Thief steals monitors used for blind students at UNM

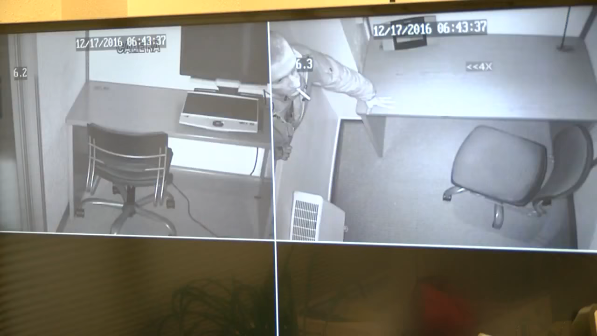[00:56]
And because of those cameras, this thief couldn't hide as he ran from room to room, cigarette in mouth.